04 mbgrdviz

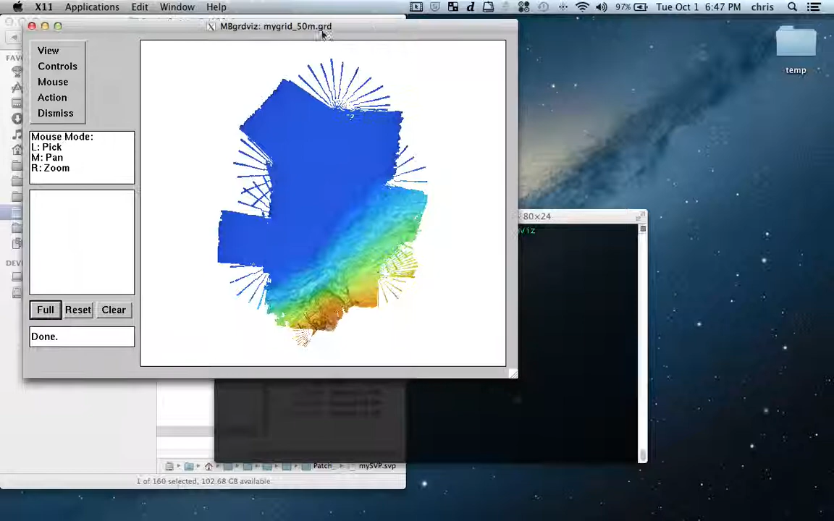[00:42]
And what can I do here? This is not actually the data anymore. This is just a grid. So in this grid, I haven't reprocessed the data. So the terms I had before and I deleted are still here because this is just the raw data. So what I'm going to do is that I want to, with this tool, you can go to action and you can actually open some other files.
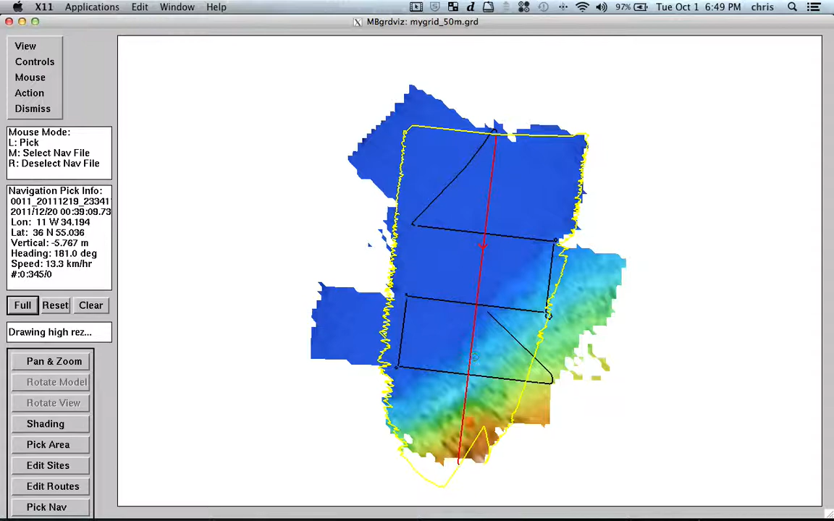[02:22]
But when I load the navigation, I can actually access the soundings by doing this, for example. I can go here to mouse and pick navigation files. So I can pick, for example, this one. So I have this file. And the cool thing from MB GridVist is that now I can go, for instance, and say I want to see this file inside the 2D editor. So I do this. Apply the edits. Yes, I have done some edits.
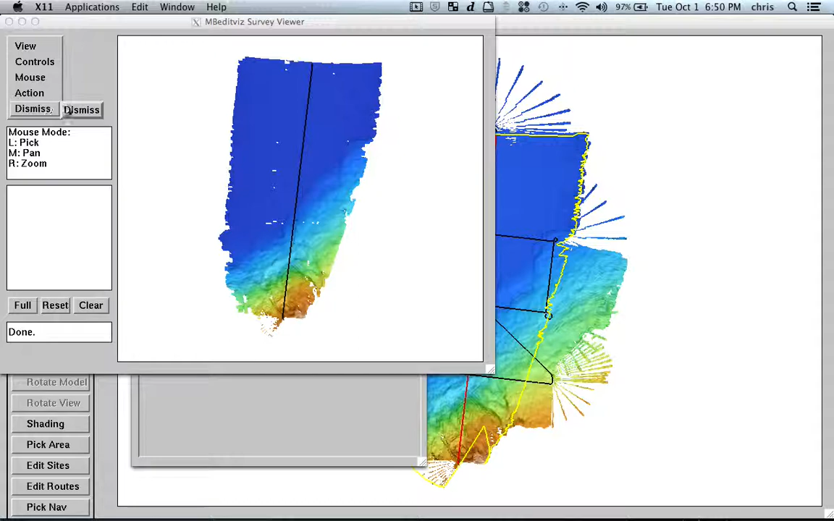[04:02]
can just grab the grid and work with that, with this information. So, and another thing, so I will close the, here the 3D editor, and I can also directly from here investigate specifically this file with our MB Velocity tool. So, so it's what we just did on the last video. And another thing that we can also open here is that we can open this file with the navigation editor.
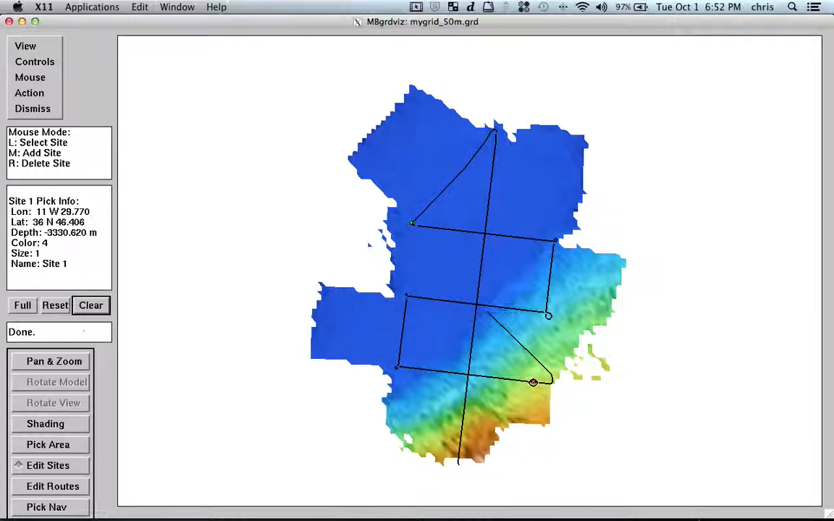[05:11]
So, and you see that it's keeping all the points and I would like to have another core station here. So, now I have three points and if I go to, um, sorry, um, sites list, I can clearly see my sites. And if I would like to click, uh, here,
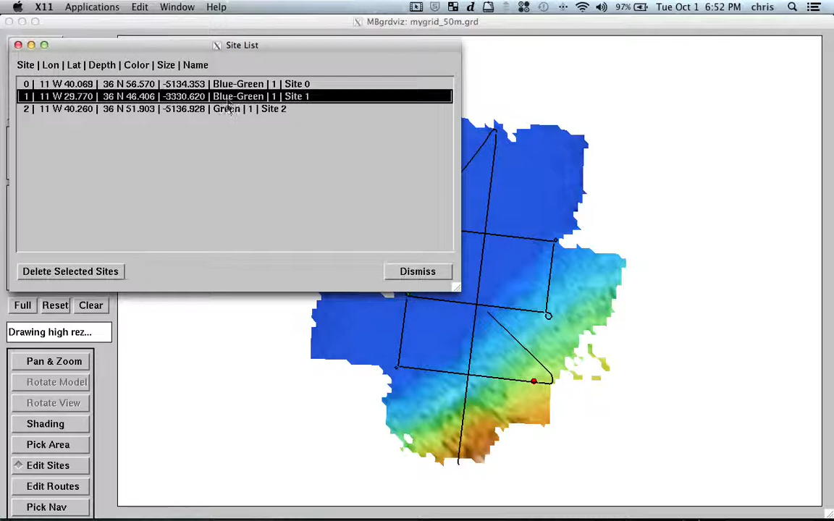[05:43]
if I click on the color name, I can change the color and have them with different colors.
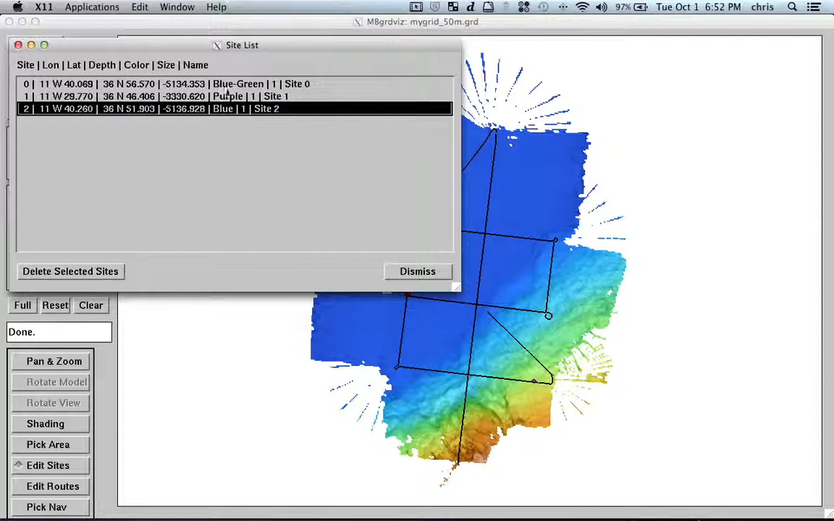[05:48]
So, it doesn't, this tool doesn't, um, substitute sometimes more advanced tools, but it can be quite handy because you can have your, your buffymetry pretty quickly inside the tool. And you can select the points and you have the coordinates and then you can save this and directly give this to, for example,
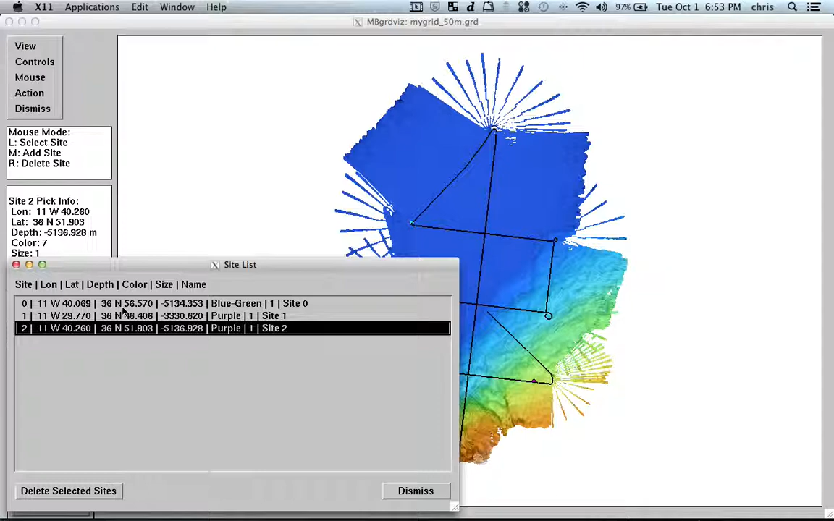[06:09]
the master from the vessel or the chief scientist and they can plan the stations directly from this tool. Another thing we can do is that from this tool, we can, um, with mouse, edit routes, I can create a route.
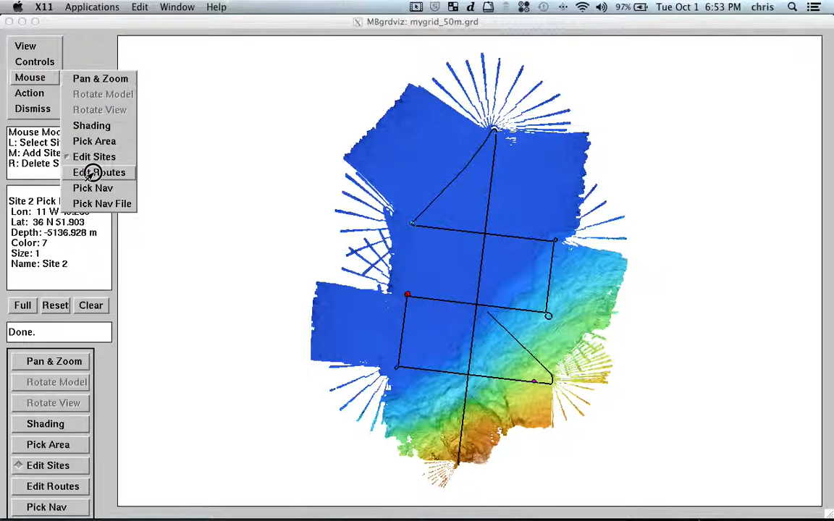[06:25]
So, let's imagine that, uh,
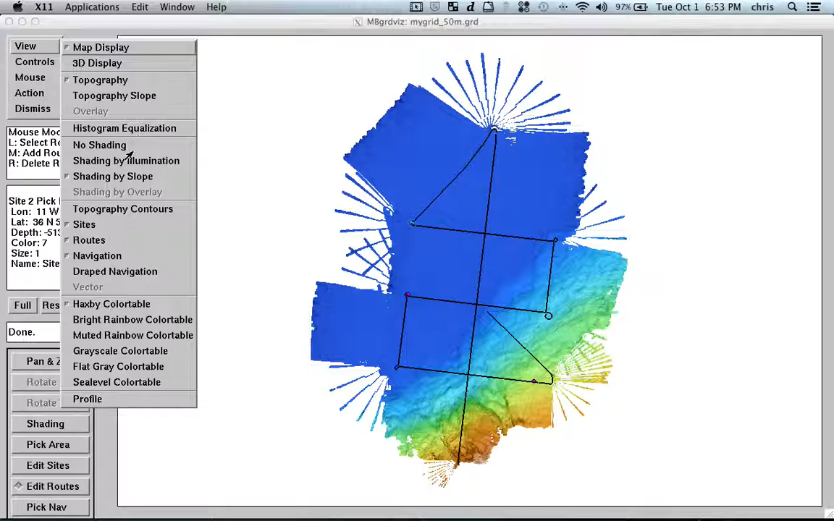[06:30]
let's unload the navigation and let's unload our sites. So, imagine that I got this grid from somebody else and I would like to, okay, I would say, okay, this structure here is very nice and I would like to have a survey on the, on the, on this area. So, or I would like to make a profile with my sub bottom profile or my seismic, uh, air guns and then you can just basically go here, edit routes and you can here add a route.
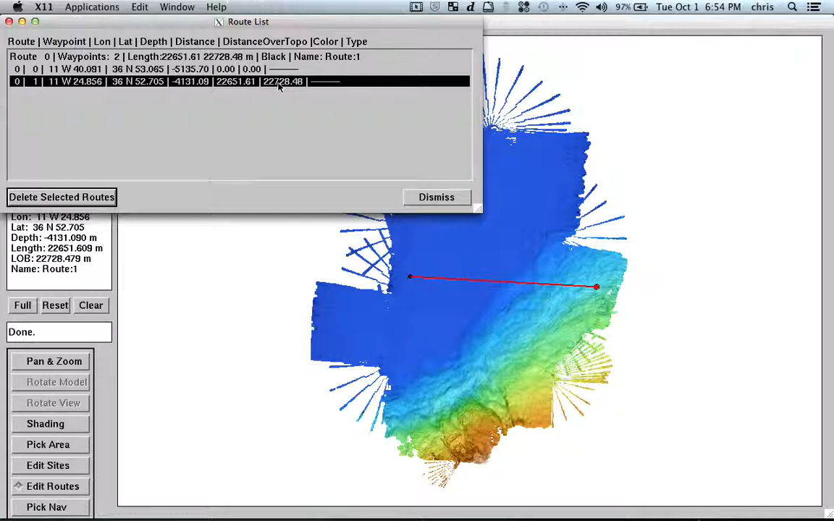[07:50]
So, if you, if you, if you get, for example, the Jabico database and you have just a, this very, uh, rough, uh, grid with, uh, one mile resolution, you can actually plan your survey with the, with this tool and it is quite, uh, useful because if you are, for example, using high pack or wind frog or, um, you know, you could already save this directly as a root file for this software. And, and, and actually here the, the options are unlimited because we can also implement, uh, other navigation software.
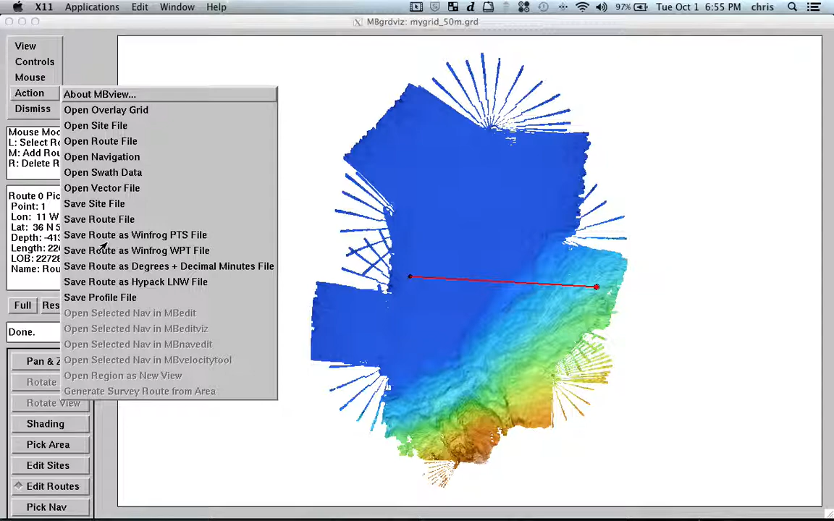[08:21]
For example, we can implement the consberg navigation software format here so that you plan the routes and directly export in the right format. So, what else can we do? So, what else can we do? I can switch off the, the routes and another, uh, nice thing is that, uh, I can save this profile.
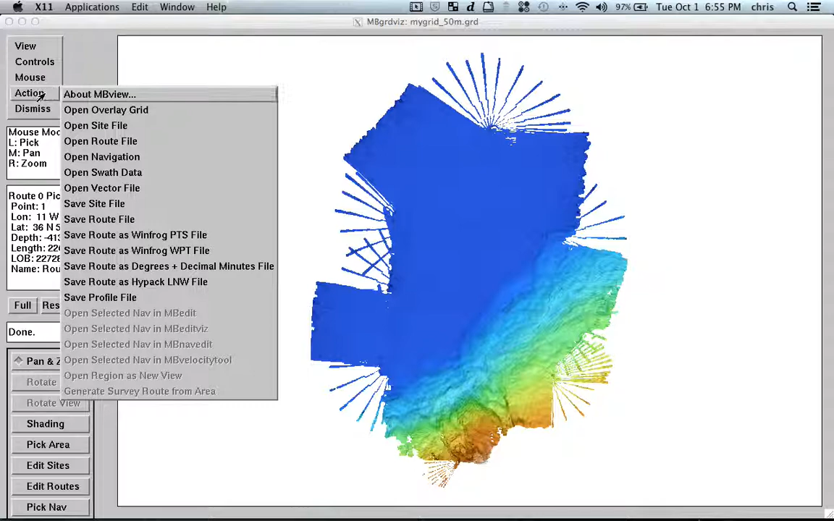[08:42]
So, if I have a profile, for example, if I go here and I go to PanZoon and I draw a profile that I can go to view and profile.